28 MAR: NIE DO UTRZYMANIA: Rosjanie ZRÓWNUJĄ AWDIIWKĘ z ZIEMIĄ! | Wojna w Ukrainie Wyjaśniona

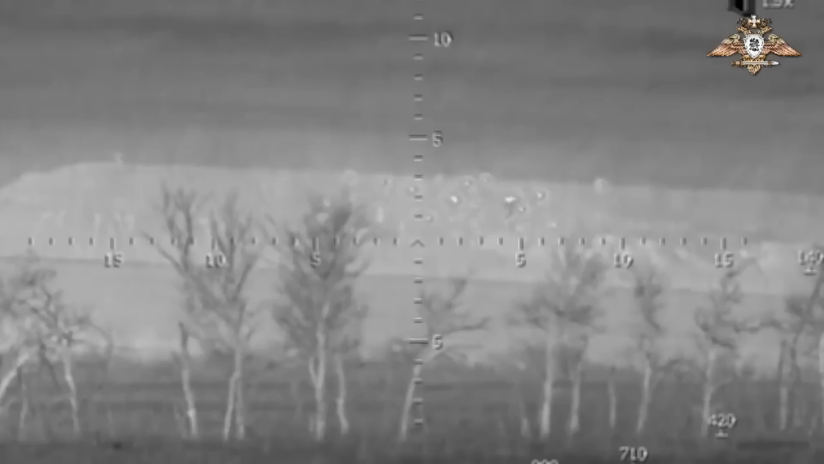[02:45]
Dzisiaj Rosjanie zaczęli również używać amunicji zapalającej,
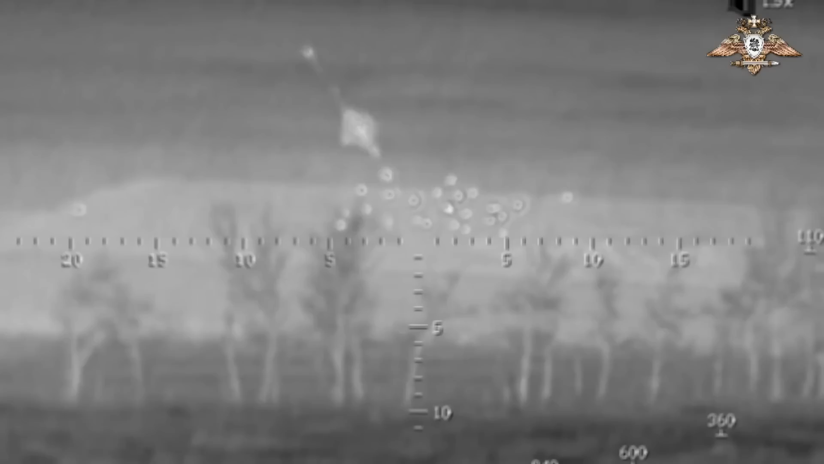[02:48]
w szczególności specjalnych pocisków magnezowych do systemów artyleryjskich grad.
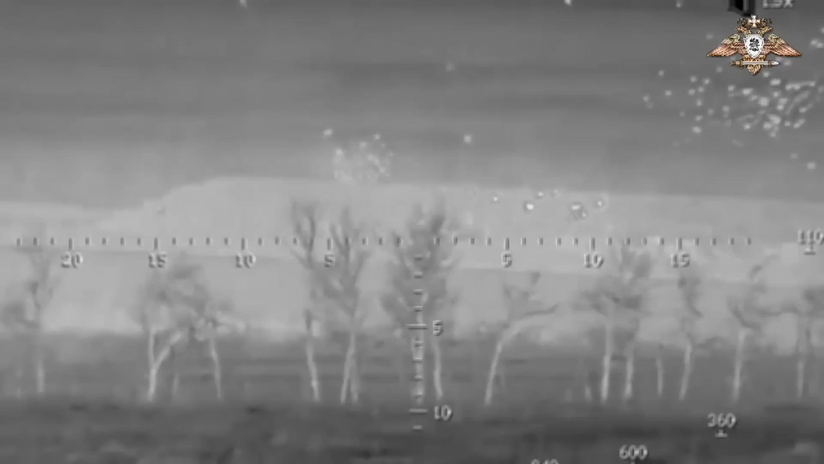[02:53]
Głównym celem tego uderzenia stała się fabryka chemiczna w zachodniej części miejscowości, choć spłonęło też wiele domów.